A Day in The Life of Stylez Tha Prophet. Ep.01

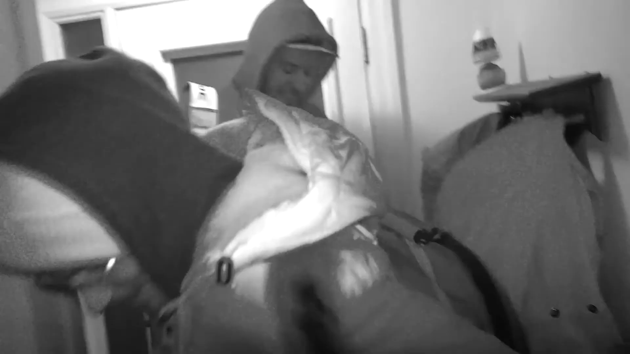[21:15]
Was this like night vision or some shit? Yeah, I put on night vision for I was driving.